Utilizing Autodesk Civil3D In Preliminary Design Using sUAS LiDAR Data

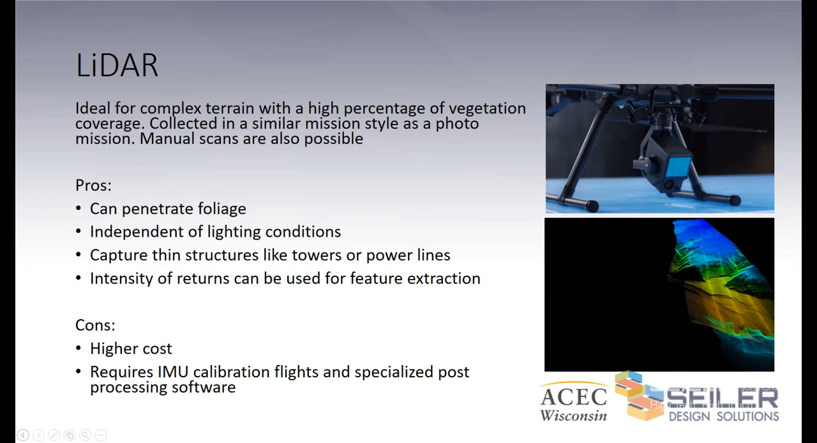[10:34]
The IMU is the inertial measurement unit within the drone that keeps track of its orientation and position in the sky, along with the GNS-RTK solution.
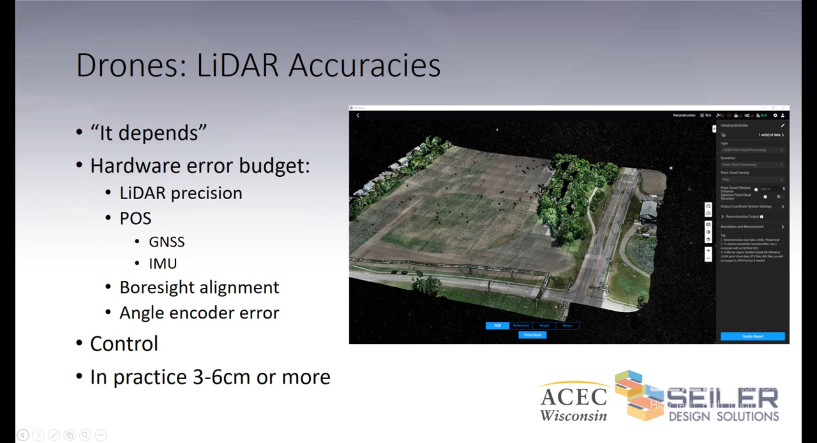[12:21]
However, the L1 that we'll be demonstrating today, we've been seeing a mean RMS error of about three centimeters for, you know, 67% of the points in any band that we slice. So, we've been getting, you know, about an inch, inch and a half of accuracy, okay?
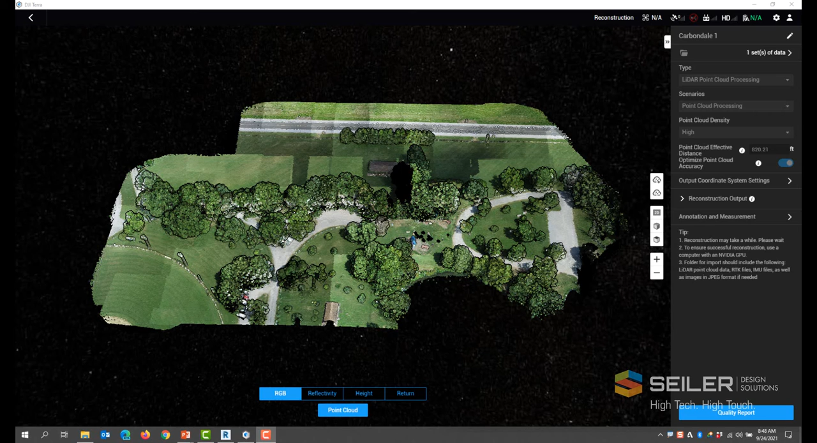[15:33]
This is a site we flew for one of our demo days. And I'm just going to go through the software. So, once the LIDAR comes off of the system, it gets processed and reconstructed in a proprietary software. In this case, we're looking at DJI Terra. Now, with this particular package, pretty much everything is ready to go out of the box. The only things I have done to this is I have applied a coordinate system. So, I've shifted my LIDAR from typically drone data is collected in WGS84 with the ellipsoid height. I've used the software to shift my coordinate system. In this case, this was down in Carbondale, Illinois.
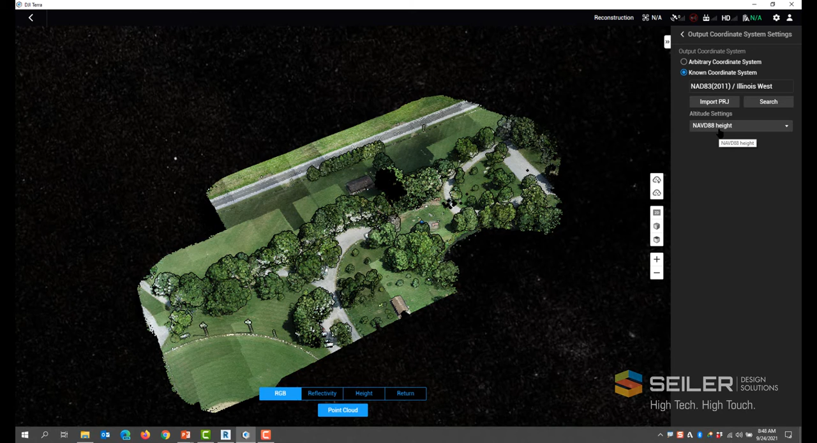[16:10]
So, I'm shifted to a known coordinate system. The Illinois West State Plane, NAT83, and a orthometric height of NAVD88 conversion. So, once that's done, the software very easily collects that data.
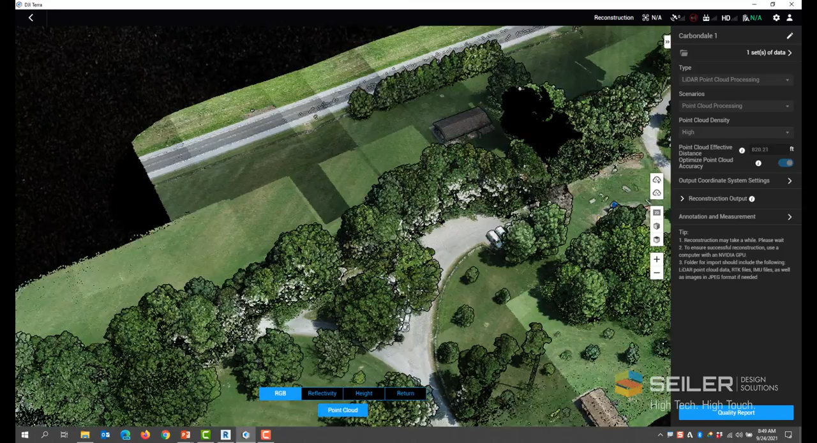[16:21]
So, I'm just going to rotate around. This is typical for what I would think of for LIDAR data.
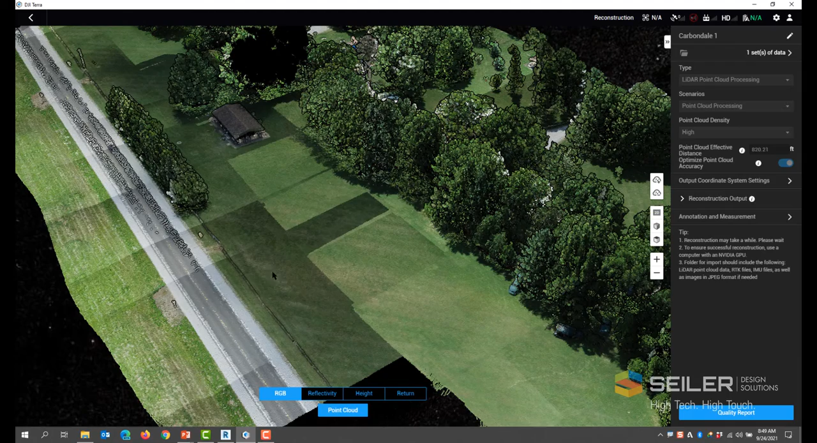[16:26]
I have a little bit of noise where traffic was. You can see the color patterns. The way the drone actually colorizes the point cloud is with aerial photos. So, as light and clouds change,
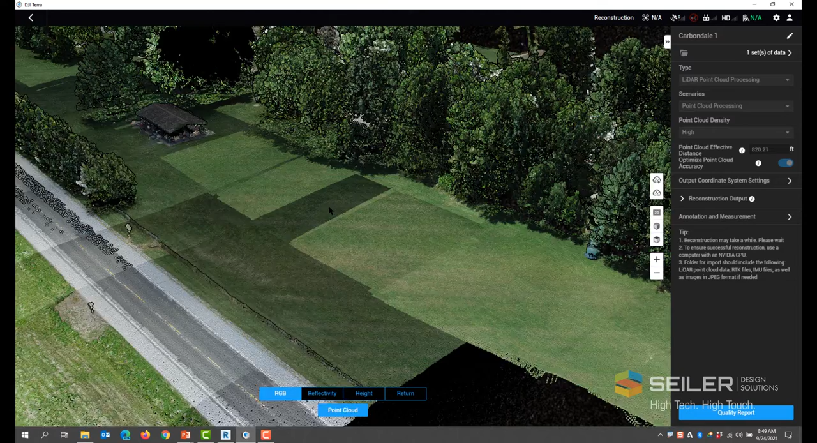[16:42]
depending on the area that I've collected, you might get some differential. We had kind of a partly cloudy day as the shadows fell in different areas. Different areas got colorized differently.
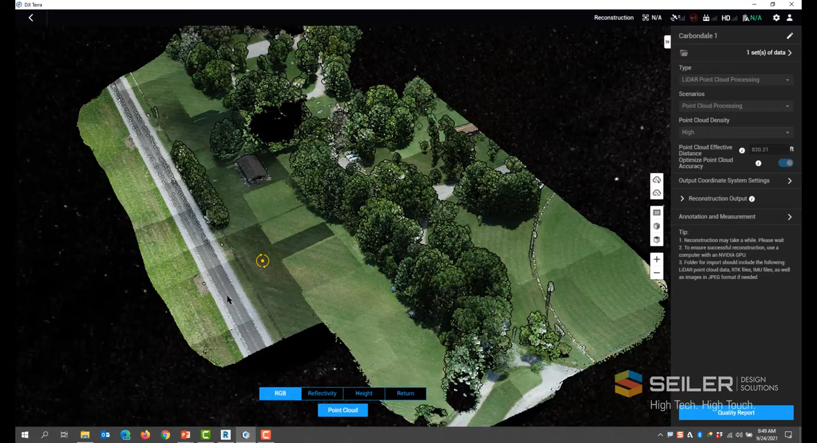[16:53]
The more important aspect of a drone or a LIDAR data, though, is its reflectivity.
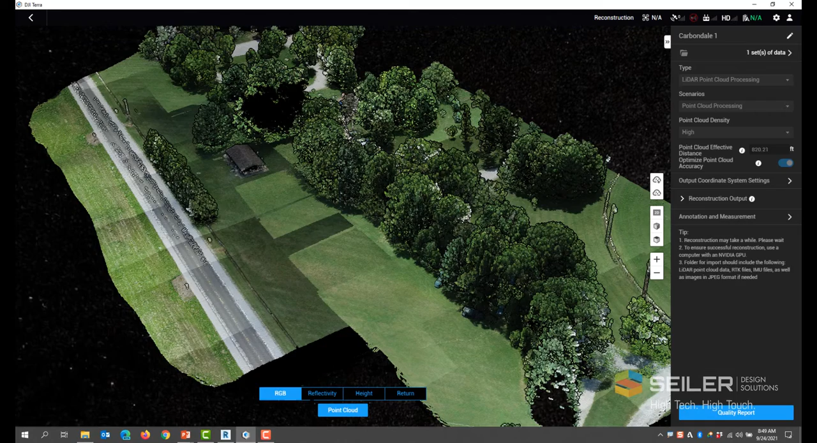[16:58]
So, I'm going to switch over to a reflectivity mode.
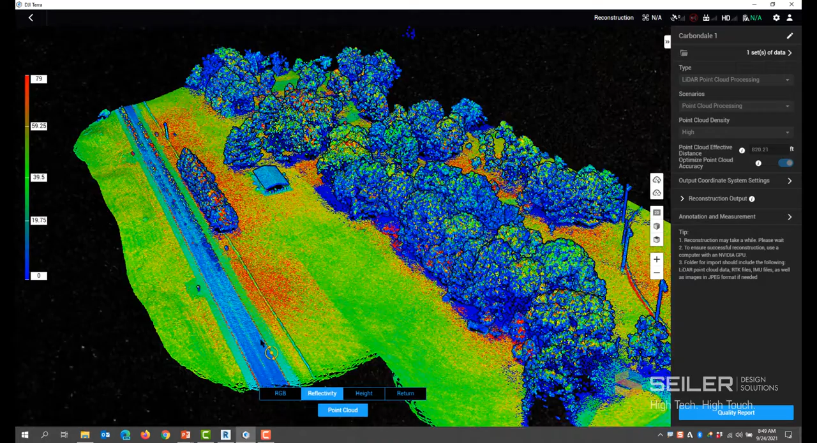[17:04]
And here you could see a more common pattern that I would see. So, you can see the different color bands represent different amounts of energy returning. You can see by the side here. So, pavement is going to be in that it's very light absorbing and shadows and tree are very light absorbing in trees. So, they're going to come out in those bloors. The reflective pavement marking is going to be very highly reflective. So, you can really differentiate between the pavement, the pavement marking,
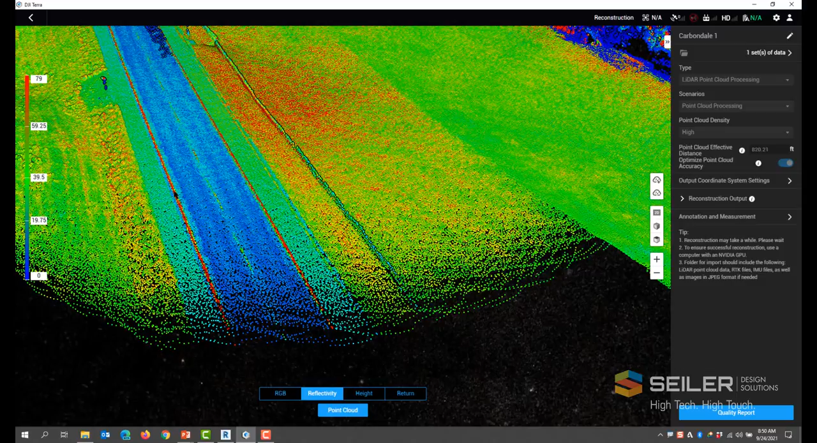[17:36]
the shoulder lines, the paint markings. Here's a fence line, grass.
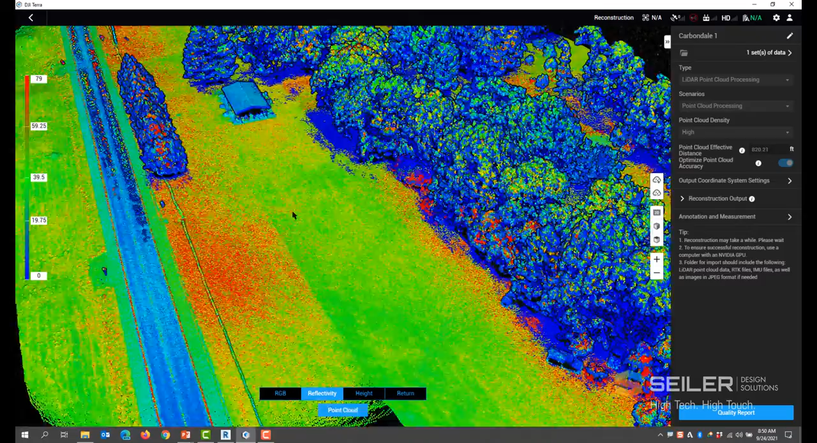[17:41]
Here's a pavilion and different things like that. The height model as well. I can get really easily see the terrain layout based upon the height model.
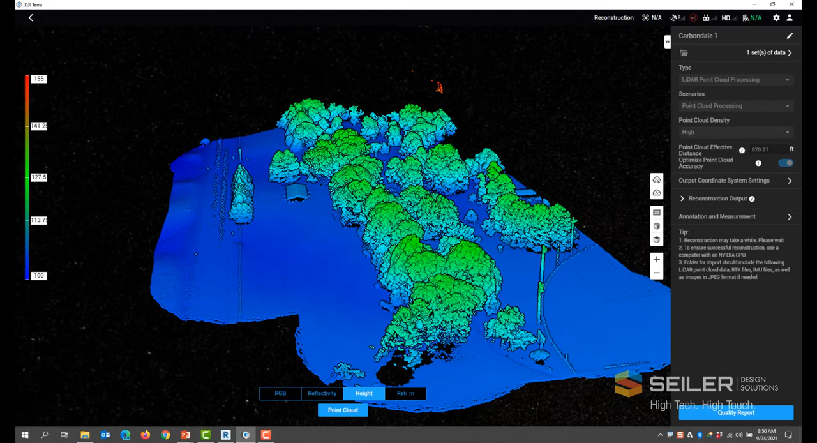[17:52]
And we discussed returns a little bit. I'm going to switch over to the return.
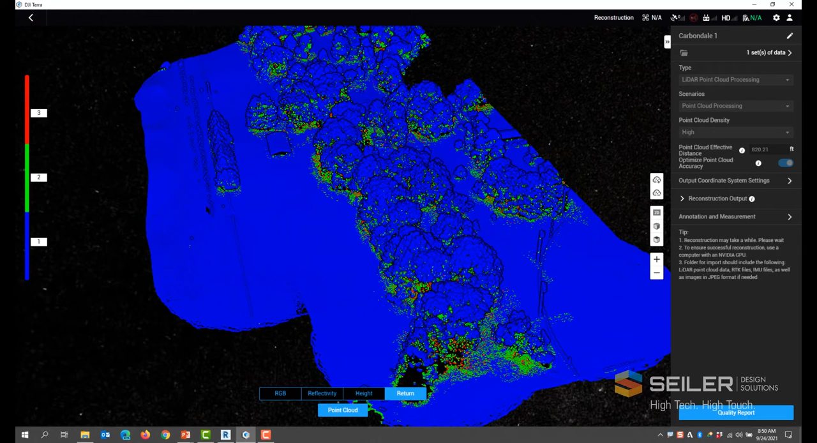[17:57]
So, I chose three returns. The first bounce back of LIDAR was the top of canopy.
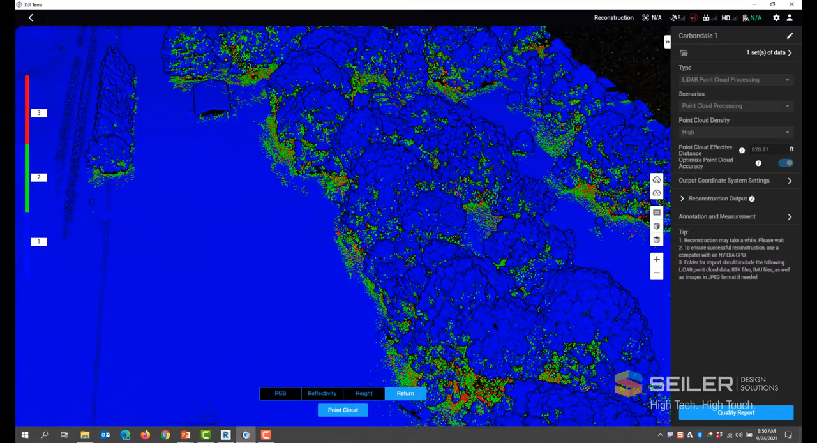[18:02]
And then the green represents the second return. And then the red, the third.
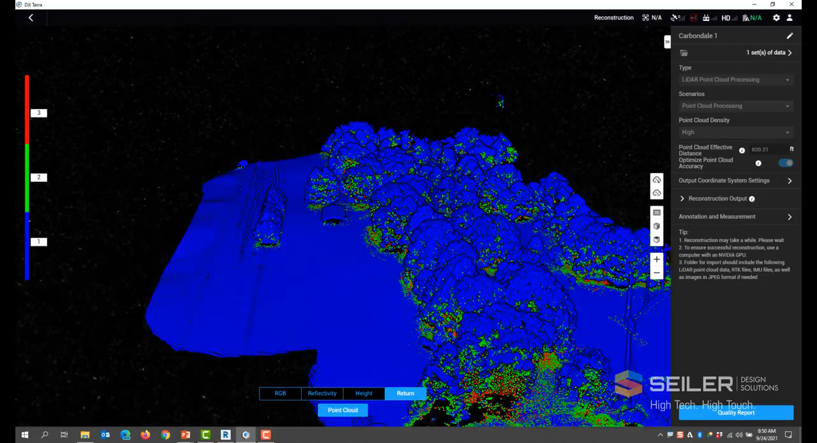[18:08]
So, as I rotate my model around underneath,
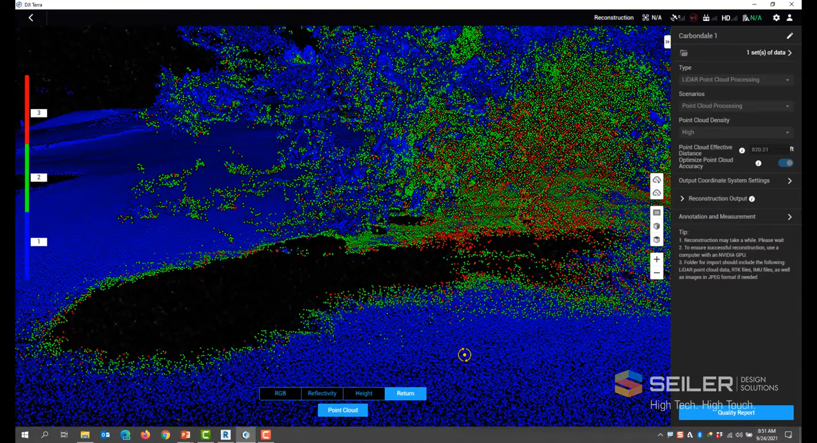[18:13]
you can see that we've gotten not everywhere, depending on the density, the type of tree, but I actually have some ground data down here. That's typically more than I would normally get using a traditional survey.
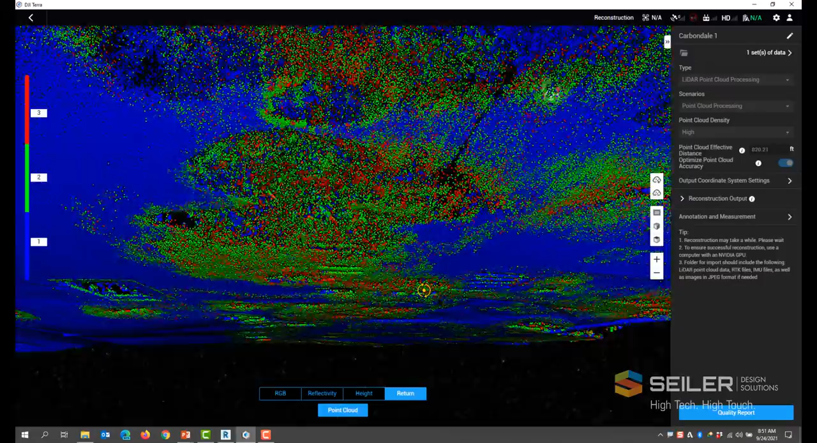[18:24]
So, as I bounce around, you can see I have some points that I
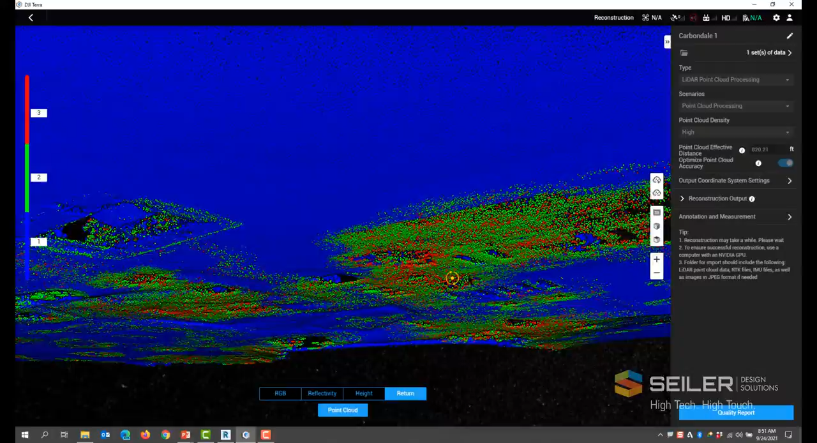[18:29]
can use underneath the canopy to get an accurate model for that area. If this was photogrammetry, I would only see the tops of trees and I'd have great
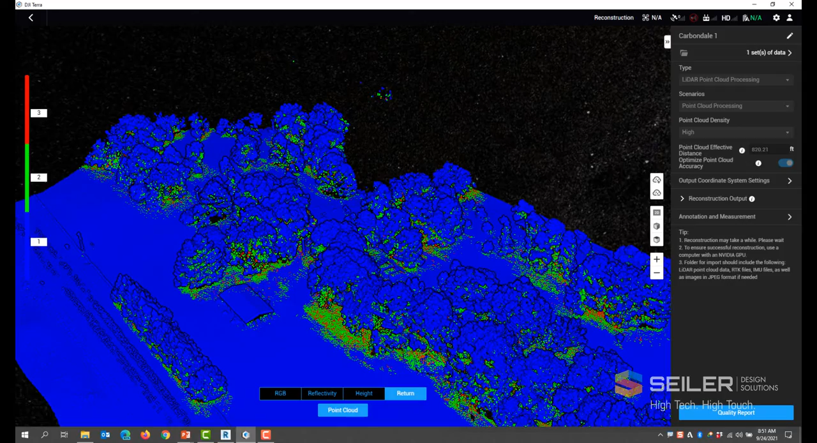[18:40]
big holes underneath where I couldn't get that. Here's another spot, very dense pine tree. Not so much on this one because the density, you can see missing points.
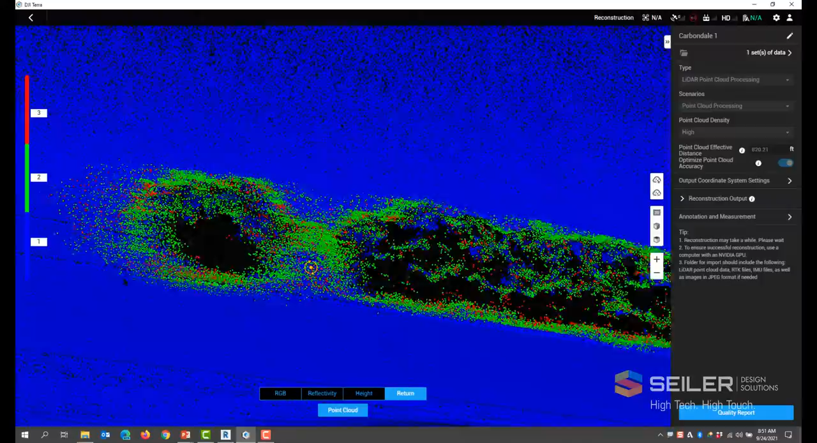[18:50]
I have one rare point in the middle here sometimes.
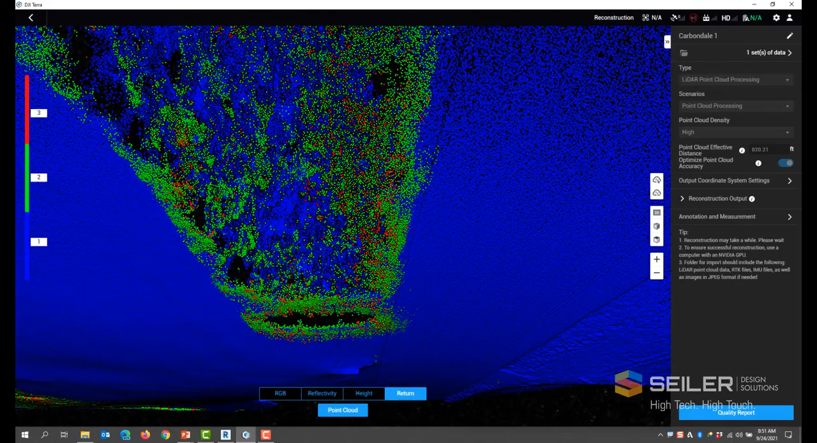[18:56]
Again, maybe enough to connect the dots to create a point cloud.
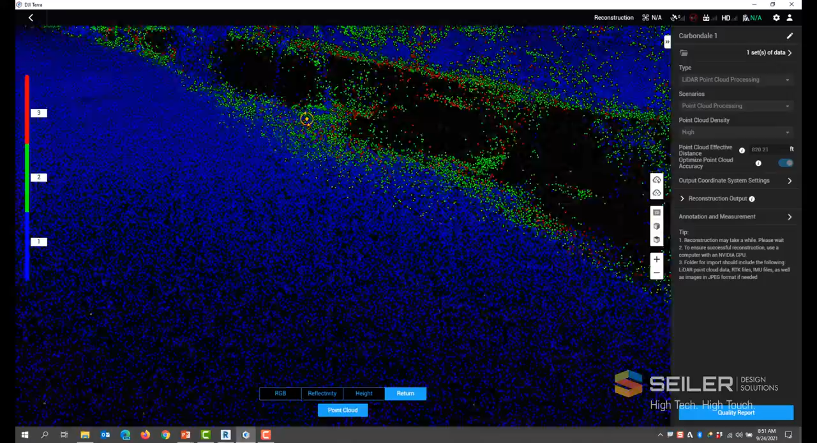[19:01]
So, this is the LIDAR is its data that it's come off. It's been processed in DJI Terra and by default,